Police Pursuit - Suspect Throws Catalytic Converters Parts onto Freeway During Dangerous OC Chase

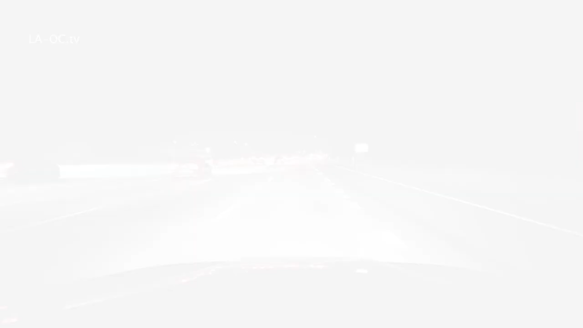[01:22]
He's passing us right now. He's right in front of us. He's right in front of us right there.